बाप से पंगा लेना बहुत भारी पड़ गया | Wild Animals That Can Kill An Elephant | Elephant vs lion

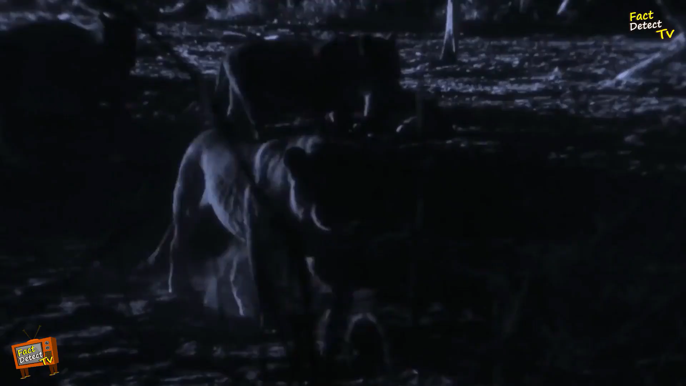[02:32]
जब शेर हाथियों का शिकार करते हैं तो वो आम तोर पर छोटे दात वाले बच्चों या फीमेल हाथी को निशाना बनाते हैं और वो अकसर पीछे
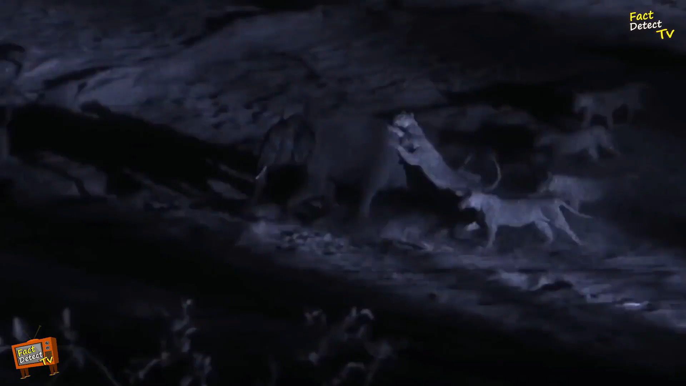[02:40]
से हमला करते हैं वो हाथियों
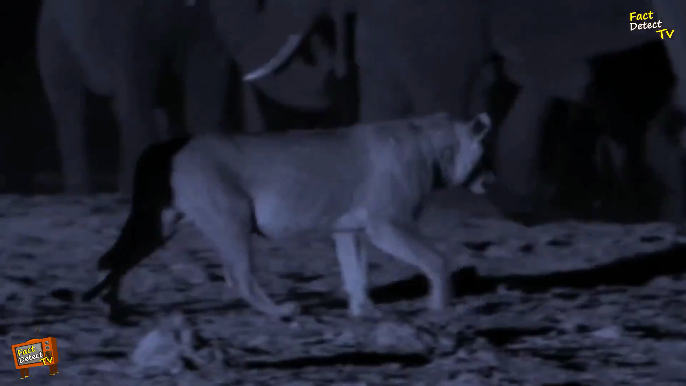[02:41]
के जुंड को तोड़ने की कोशिश करते हैं और एक स्ट्वगलर